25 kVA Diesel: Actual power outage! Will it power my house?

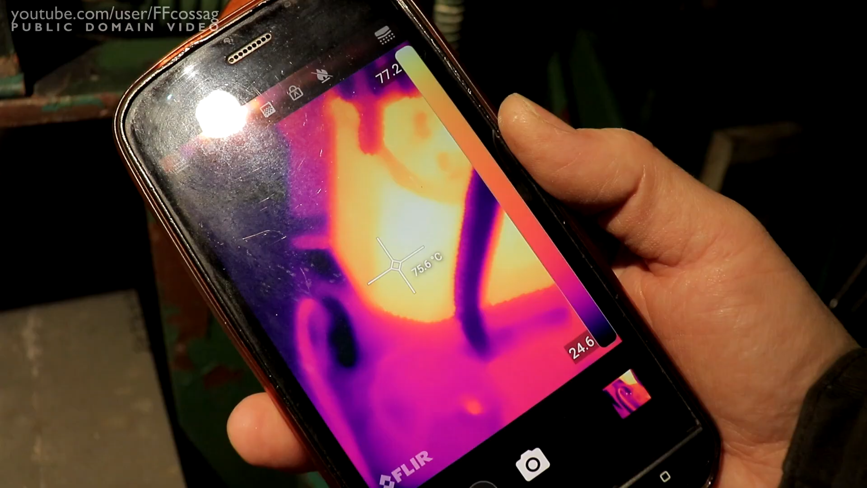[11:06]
It took a really long time to actually get the oil hot enough.
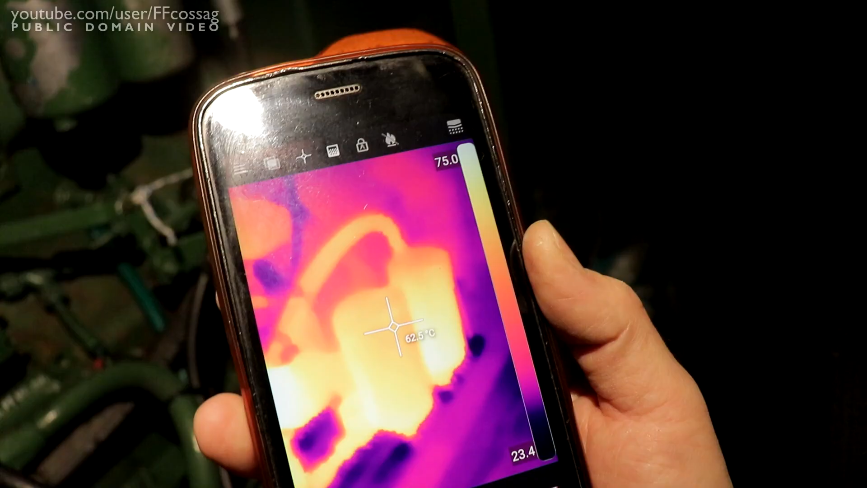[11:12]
And if we look at the filters, they're just at 60 degrees.
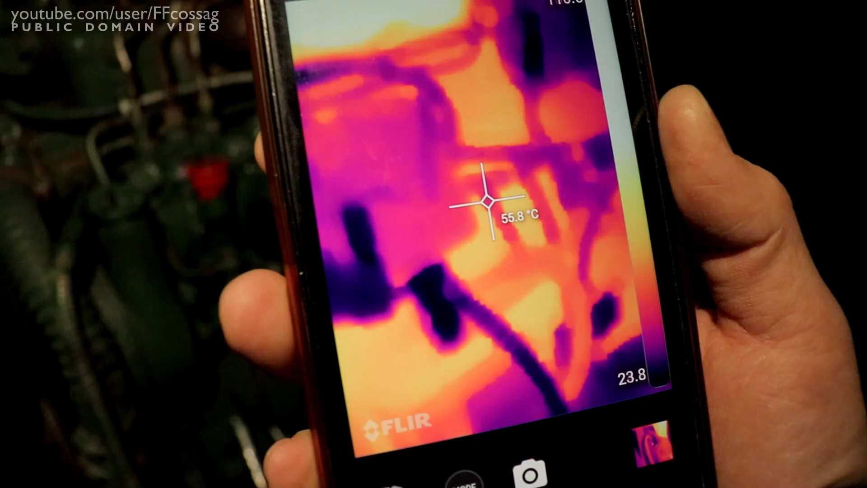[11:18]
On screen: spot 55.8°C
And we're trying to block there, MX-70.
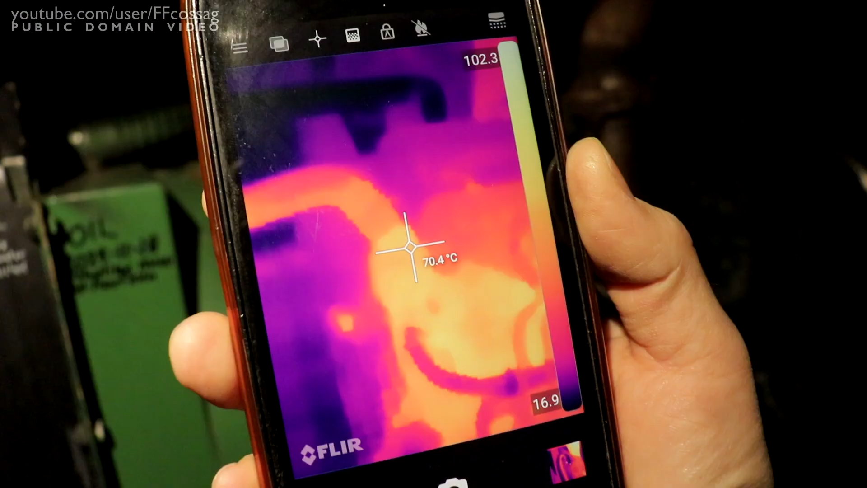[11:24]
On screen: spot 70.4°C
Everything's looking really nice. All the vital signs are happy.
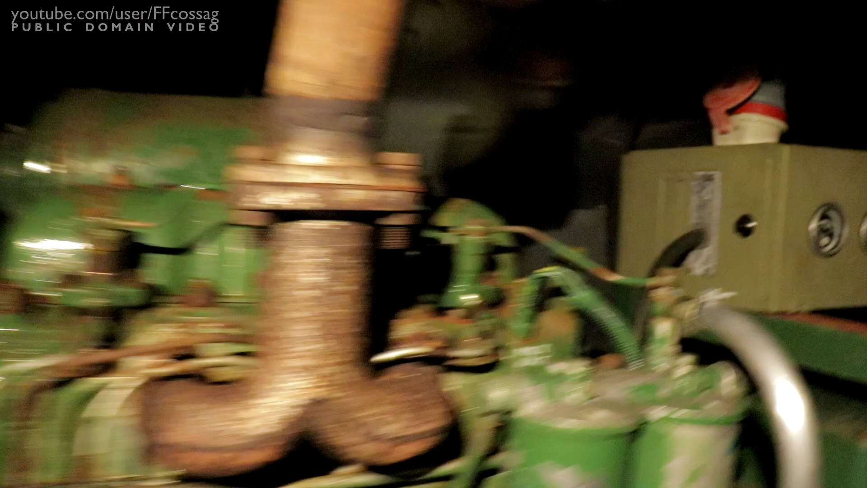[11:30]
We can take a look at the meters.
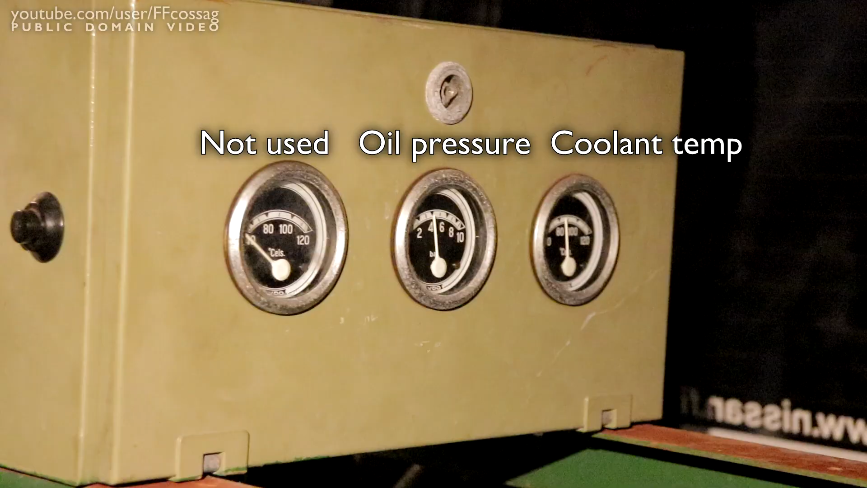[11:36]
Temperature and oil pressure are both fine. This camera cannot see.
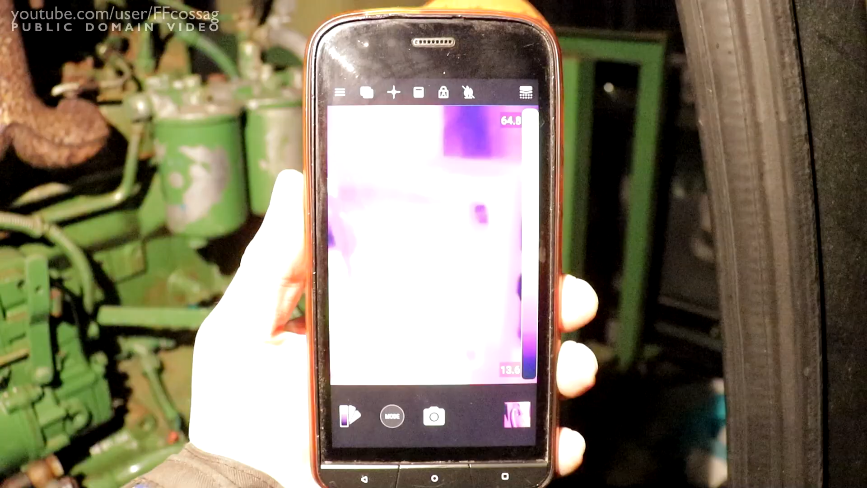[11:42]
My turn. But the alternator's about 40 degrees.
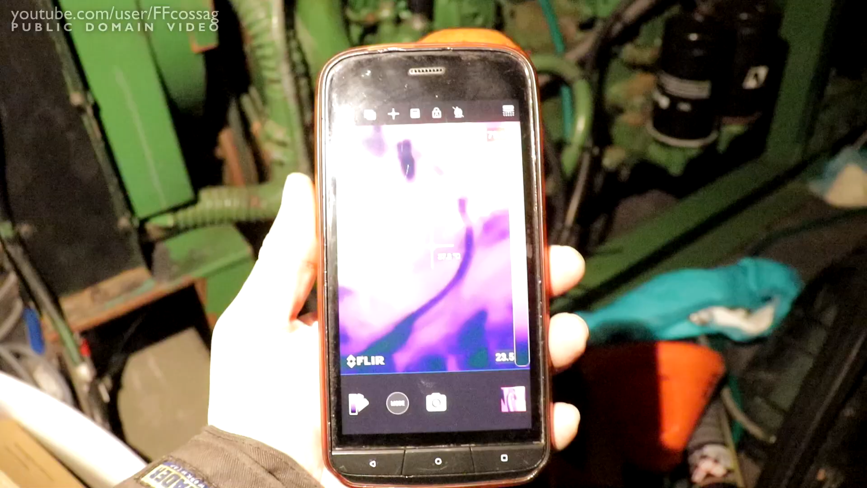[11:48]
And my nice, funny fuel warmer setup worked because the fuel lines are actually getting
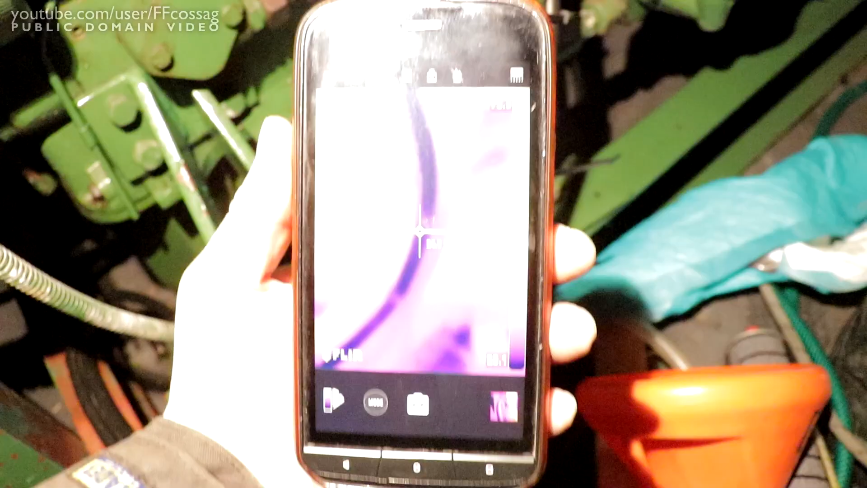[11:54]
warm.
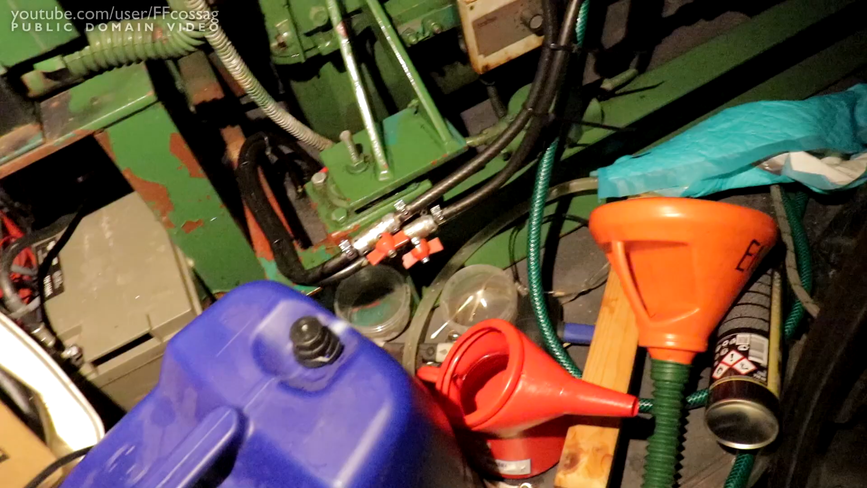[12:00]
You can see that the cold fuel comes in from there,
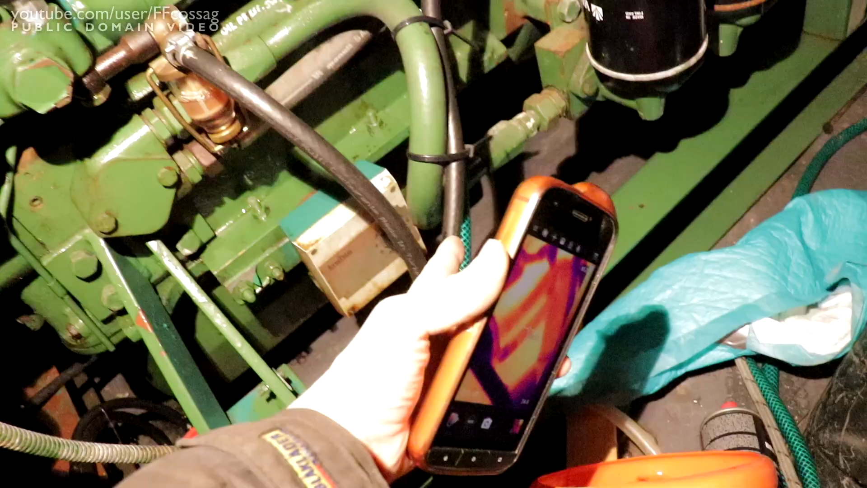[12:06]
but the fuel return is there, and that's of course slightly warm.
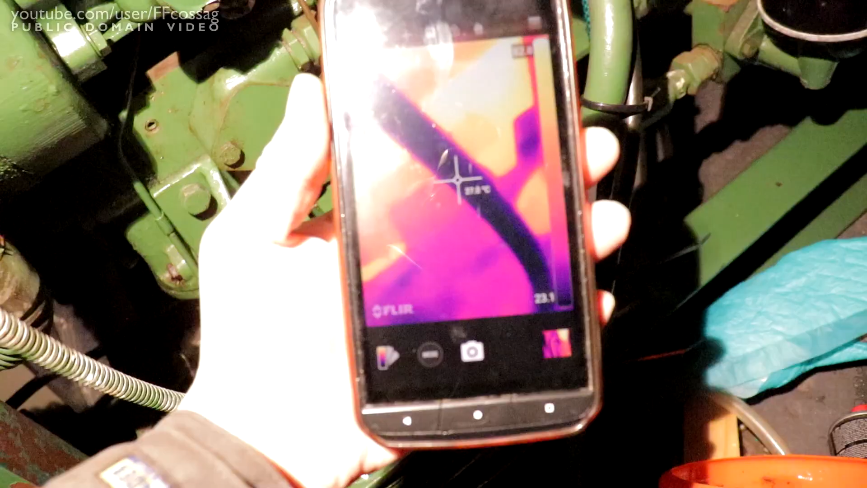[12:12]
And that also makes it, due to a device installed in the actual car, that's got a heating system,
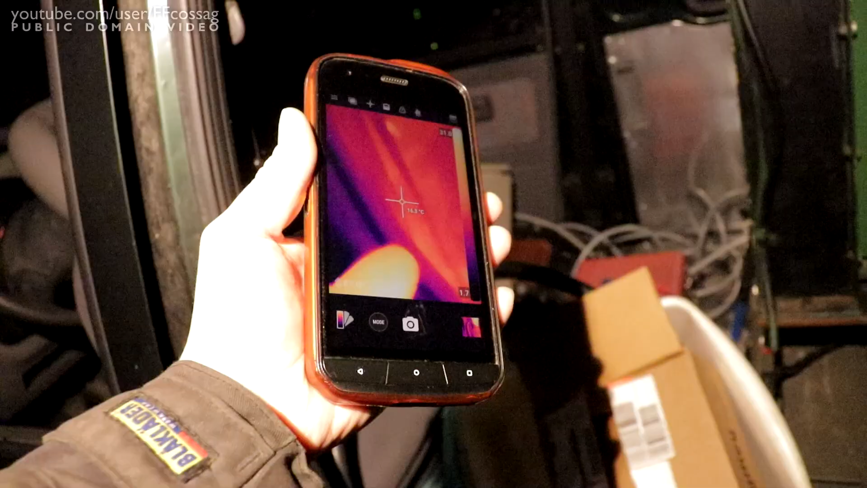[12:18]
where it recirculates the return fuel in the filter. So we actually have slightly pre-heated fuel.
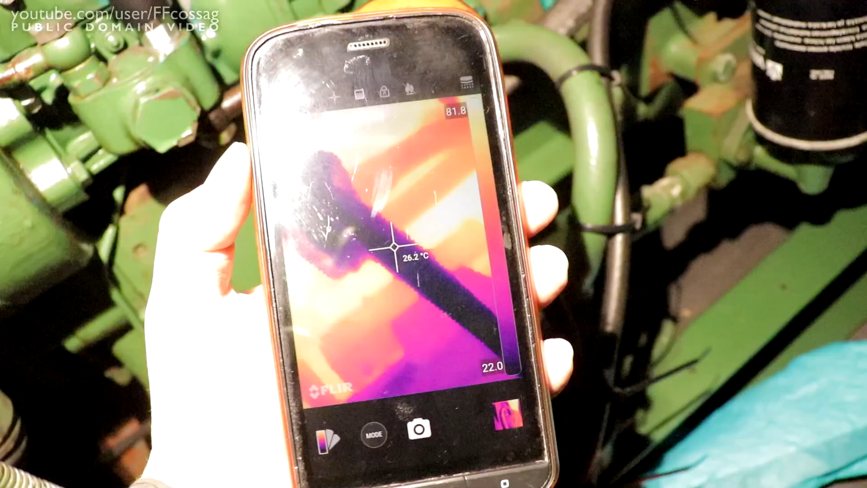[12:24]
On screen: spot 26.2°C
You can see the incoming fuel is like 20-something degrees, even though it's freezing outside.